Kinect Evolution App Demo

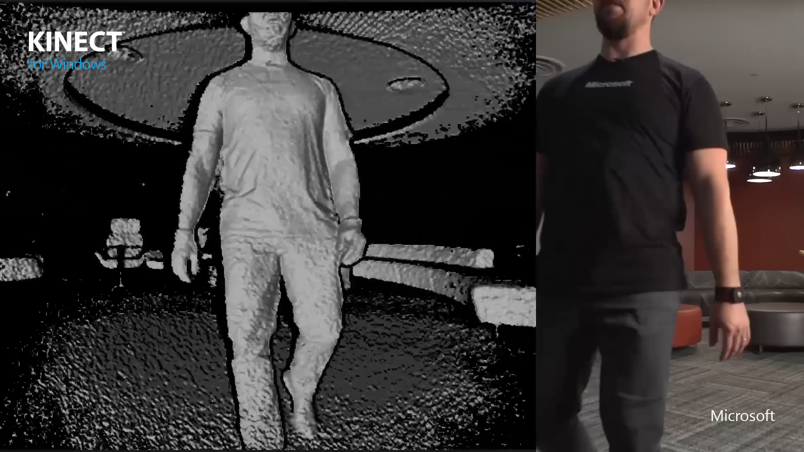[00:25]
This is the depth data. Now you'll notice there's some noise in here.
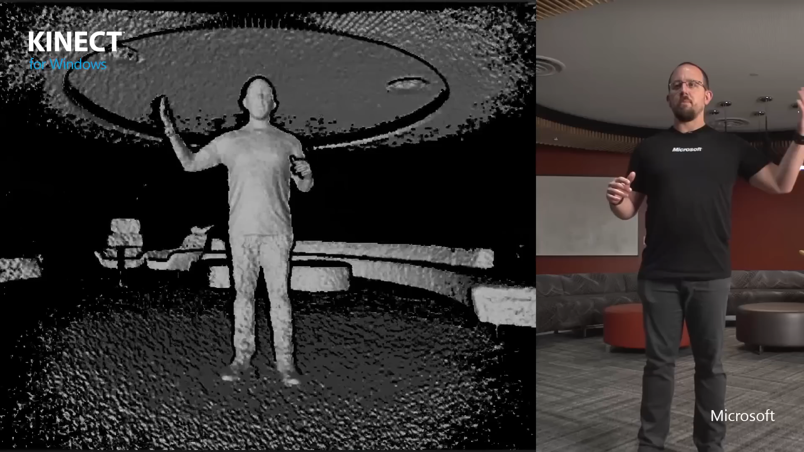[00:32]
Actually here I'm under the cameras. I'm under some bright lights and those do cause a little bit of IR interference. But I want you to notice how detailed the depth image is. We're getting data as close as 50 centimeters.